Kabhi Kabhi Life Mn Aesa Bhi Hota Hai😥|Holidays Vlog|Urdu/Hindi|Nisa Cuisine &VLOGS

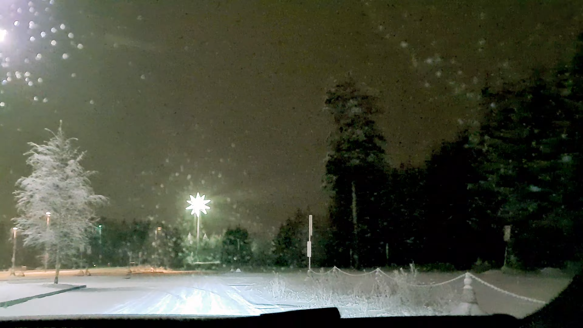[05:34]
ये सामने एक स्टार जो इन्होंने बनाया वह वो बहुत खूबसूरत लग रहा था, लेकिन दिन के वक्त ज़्यादा अच्छा लगता, नज़र आता प्रॉपरली, लेकिन आपको एक खड़ा
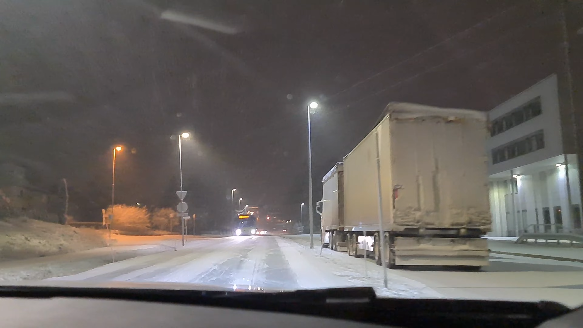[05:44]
सितारा नज़र आ रहा है वो दिखाने की कोशिश कर रही हूँ। बर्फ स्नोफॉल होती है हर रोज़,
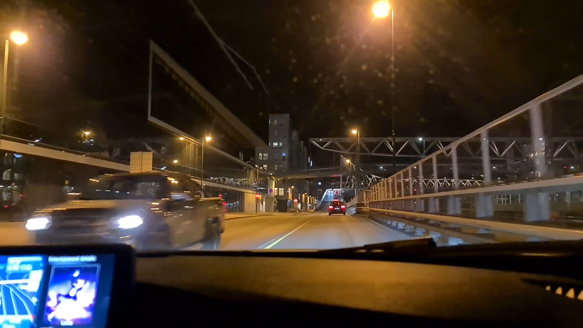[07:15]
और फिर ये देखें कितना खूबसूरत व्यू है रात का,